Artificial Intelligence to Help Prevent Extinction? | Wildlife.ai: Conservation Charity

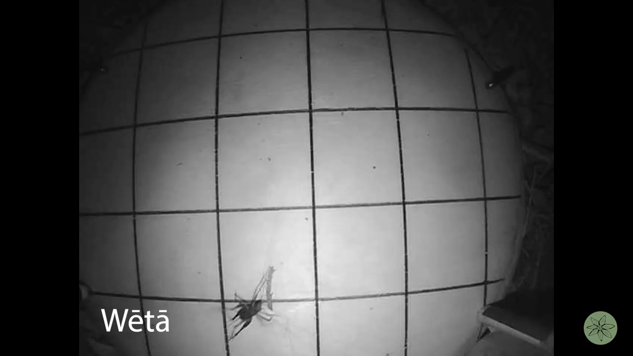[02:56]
We are getting photos of Weta.
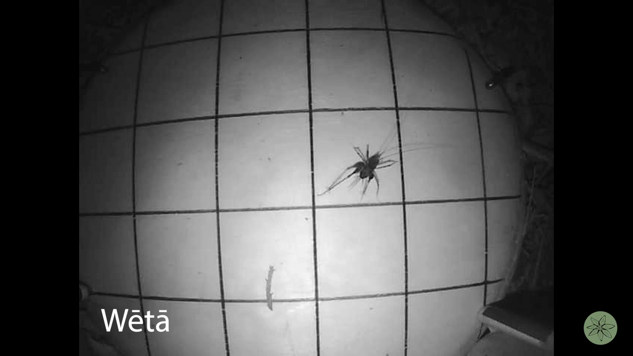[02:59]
We are getting photos of spiders. And the camera has the capabilities of using machine learning.
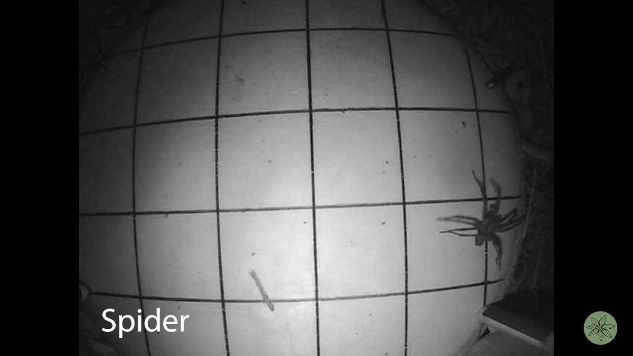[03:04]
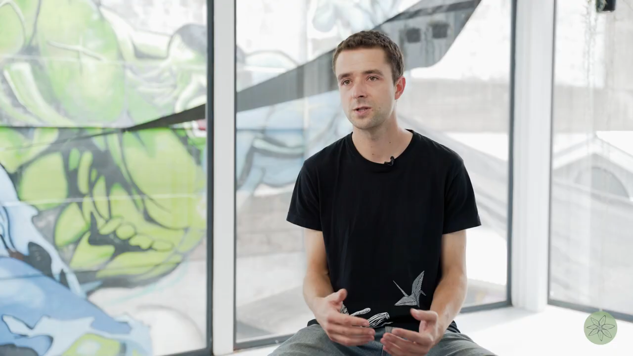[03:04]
It will be automatically identifying what kind
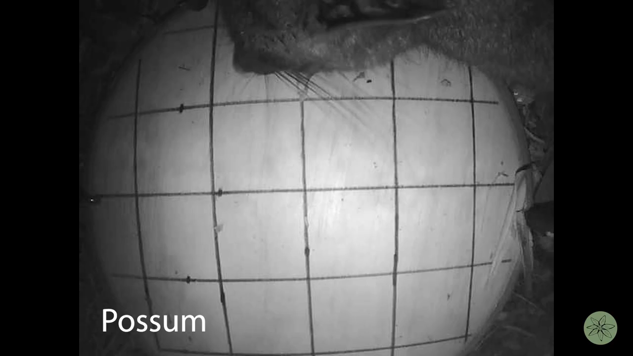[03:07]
of animal is in front of the camera and just sending a message back to the conservation manager or